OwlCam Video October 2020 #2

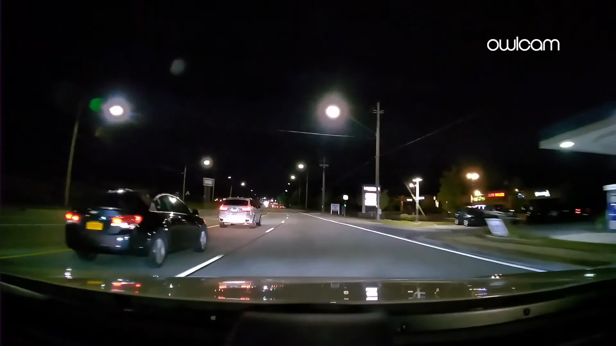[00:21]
Are you still hungry? Okay Presto. No signal. No tailgating. Oh, that rush on me in a red light.
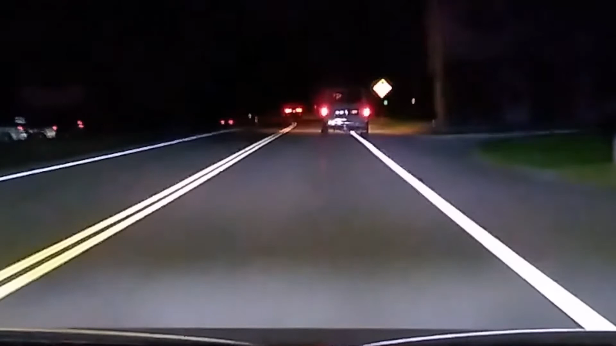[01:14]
I don't know... it's like driving on the white line okay presto driving on the white line